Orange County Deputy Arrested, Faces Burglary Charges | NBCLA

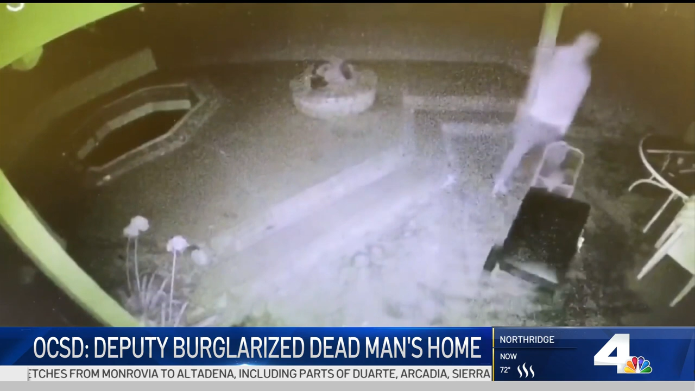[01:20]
He says Hortz returned to the home seven days later and may have propped the door open so he could return. I see the back door is open.